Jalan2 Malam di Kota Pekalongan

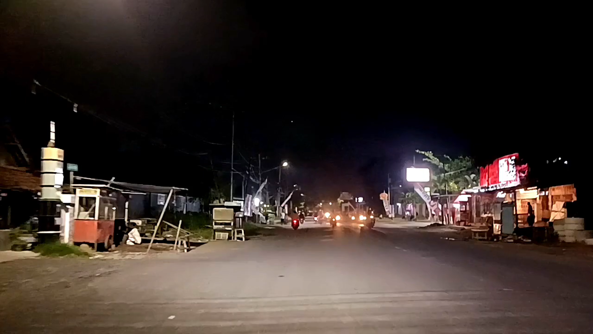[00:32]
Malam ini saya sedang berada di kota Pekalongan di sisi utara bagian pesisir ini Sob
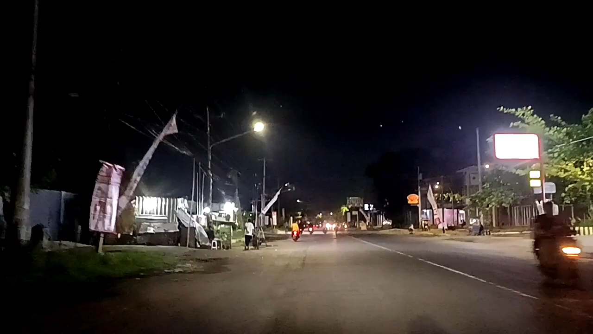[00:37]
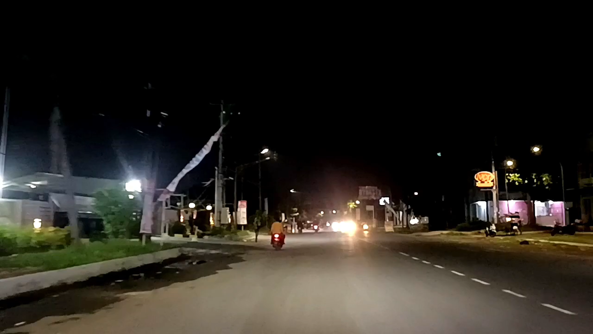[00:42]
Ini saya tepatnya berada di jalan Suma Bangsa di
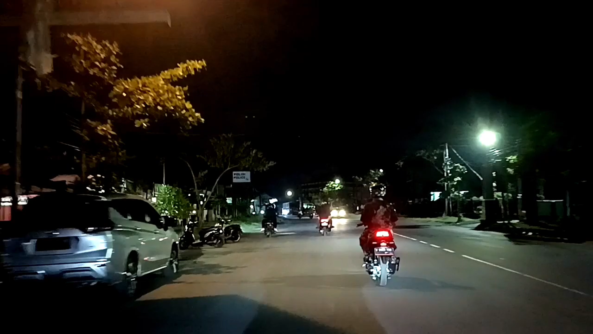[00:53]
Kelurahan Kandang Panjang Jadi ini masih cukup dekat dengan pantai Hanya berjarak mungkin kurang dari satu kilo ya dari arah dari pantai
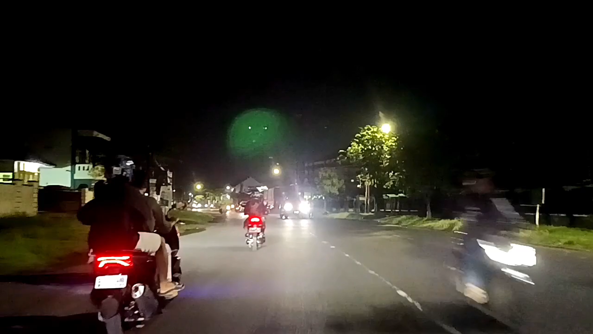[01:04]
Jadi saya berjalan ke arah selatan jadi meninggalkan bergerak meninggalkan wilayah pantai
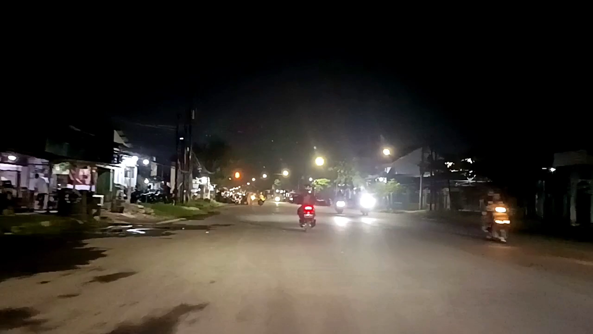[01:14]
Suasana malamnya seperti ini Ini sekitar jam tujuan setengah lapan
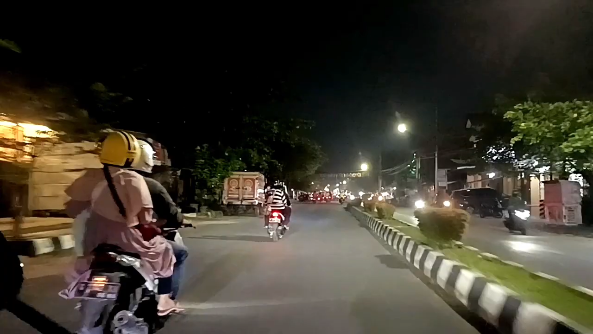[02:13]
Nah di depan itu ada pertigaannya
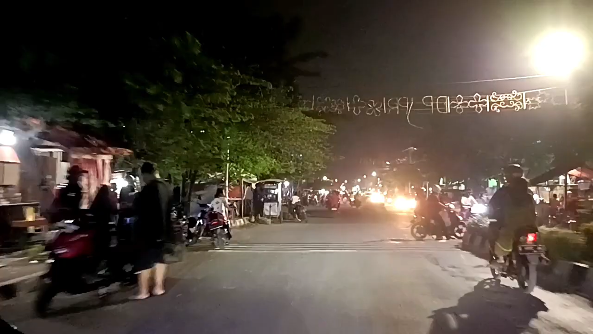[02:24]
Ke kiri kemudian ke arah selatan itu Jebul
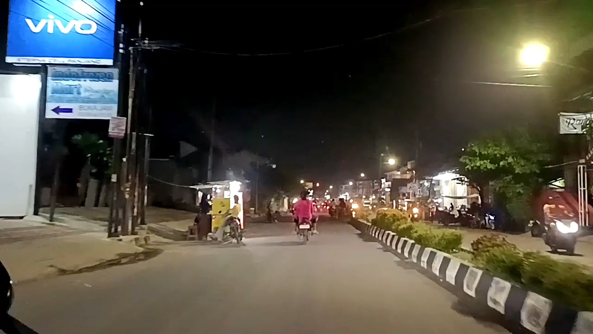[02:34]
ke bundaran Jatayu Kantor pos itu ya Kantor pos Gota Pekalongan Sedangkan yang lurus Itu ke arah Itu ke arah Mana ya
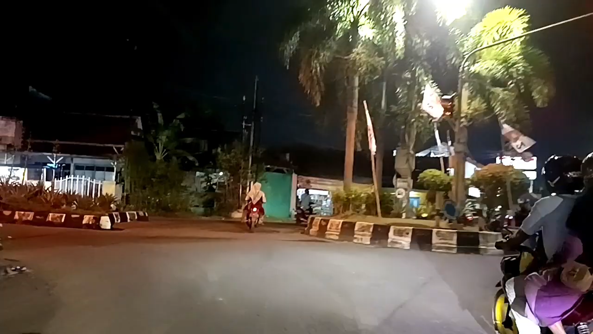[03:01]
Monumen cuang Pekalongan Ini memutar sedikit
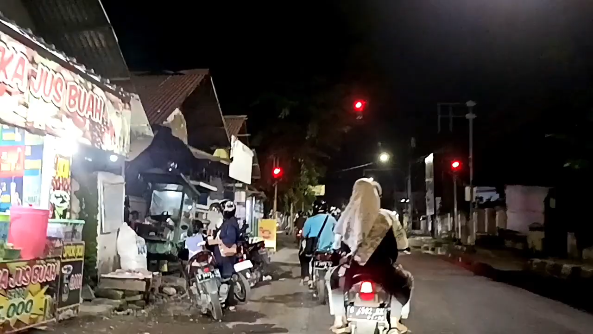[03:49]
ke jalan Cendrawasi Kemudian cipul juga ke bundaran Jatayu
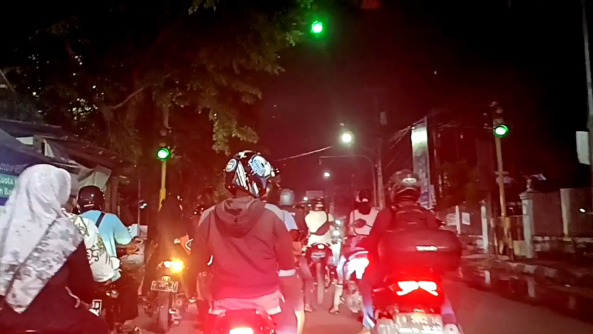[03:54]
Nanti ada jalan ke arah Kanan itu menuju ke Apa namanya jalan tentara pelajar Bisa ke rumah sakit keraton Bisa ke Mana itu Pabean
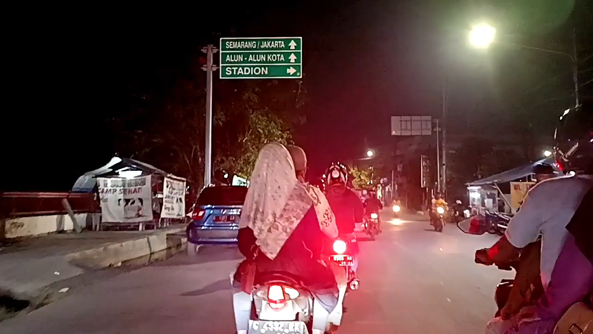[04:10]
Yang ke kanan ya Ini saya ambil yang lurus
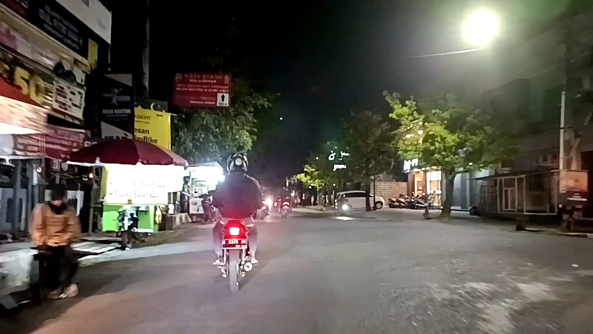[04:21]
Ini sekarang berada di jalan Progo
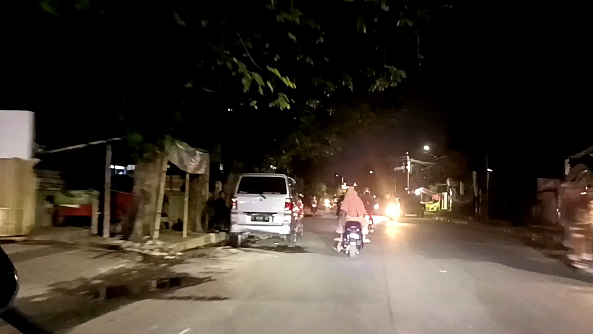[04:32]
Agak sepi disini Agak Lengang Jalannya Ini kalau tidak salah Kelurahannya atau kampungnya Masuk ke wilayah Keraton Keraton buku atau apa itu
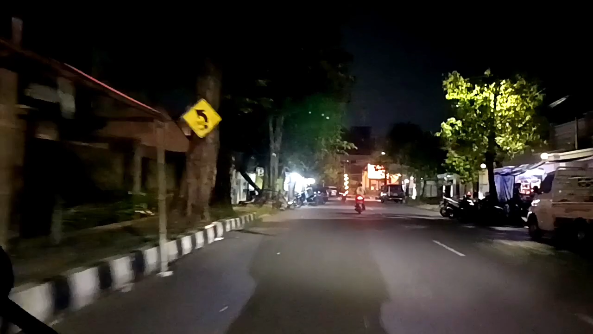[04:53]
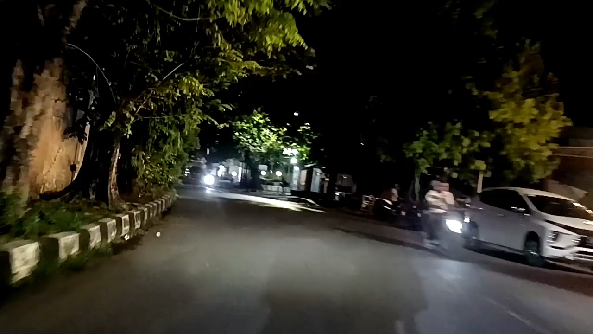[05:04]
Kita habis ini akan ketemu dengan Proliman ini
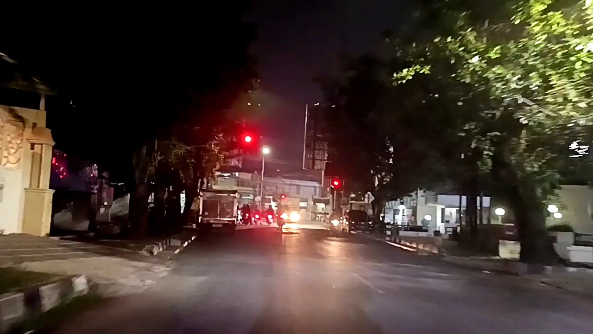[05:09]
Ini arah dari jalan Progo Kemudian yang disampelnya itu ada Jalan kemakmuran Ini ada atraksi ini Anuman Opong Anuman nguntal
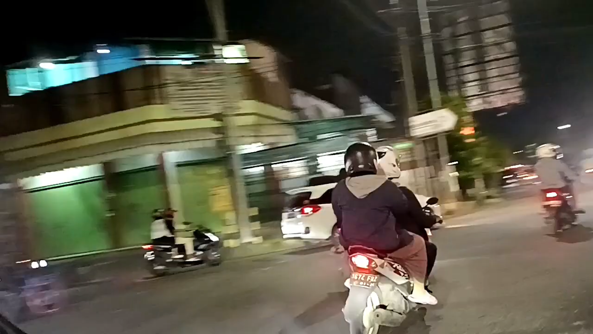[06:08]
Ini menuju ke arah Monumen Juang
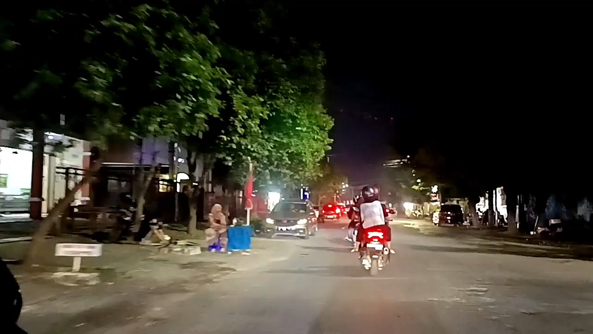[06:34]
Yang di sebelah kanan jalan itu kampungnya kampung keraton Kalau yang